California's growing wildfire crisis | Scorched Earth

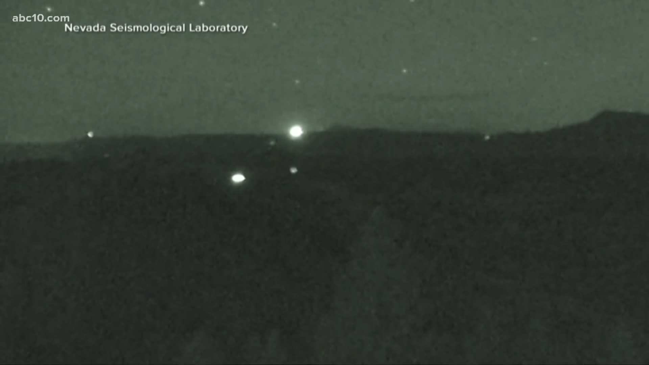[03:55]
Just two years later, a fire nearby was confirmed in the first 10 minutes. An evacuation started immediately based on what the fire looked like on the cameras.